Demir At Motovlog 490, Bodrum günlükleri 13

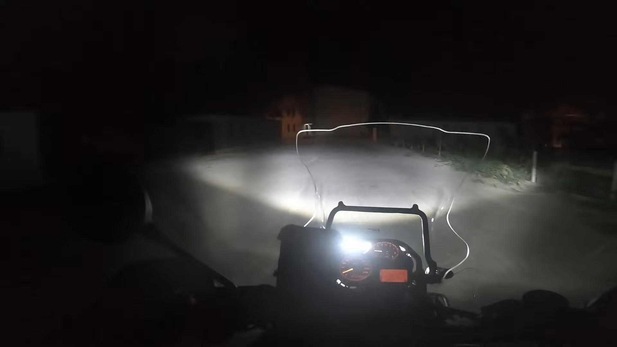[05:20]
Google Earth'ten açtım da şu yol girişinden ileride sağda bir tane daha yol var. Oraya kadar 30 metre. Bildiğim kadarıyla 31 metre, 32 metreyi falan göstermesi lazım bunun.
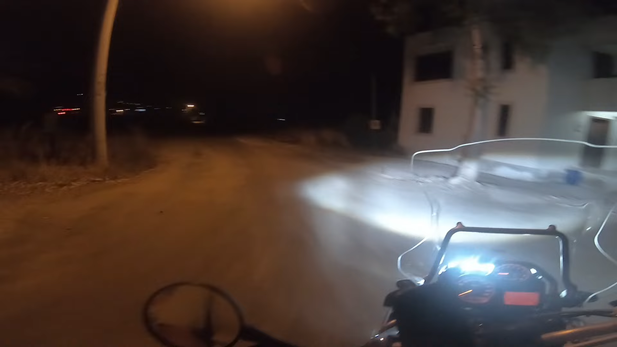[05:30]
şuraya kadar. Belki şu an 27-28 metrede. Sistemimizi açarsak sarartıyor. Bence kötü değil ya.
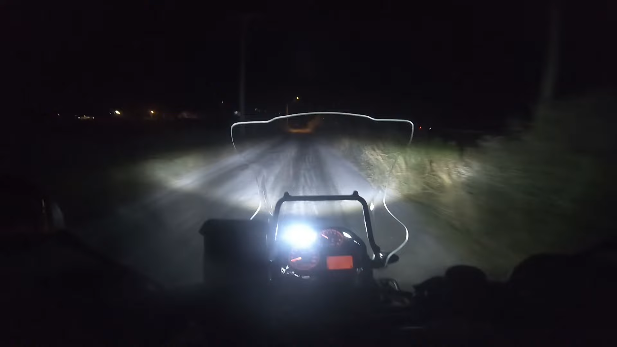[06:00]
Gaz açınca tabi daha yükseğiydi, daha uzağı da gösteriyor. Doğru gösteriyor gibi. Gündüz de şöyle gözüküyor.
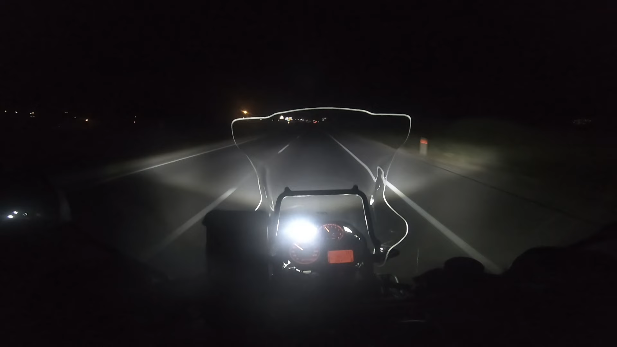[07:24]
Arabanınkiyle aynı. Motorun üstüne ben otururken 5 metrede ölçtüğümüzde farın çizgisi, üst çizgisi 80 santim.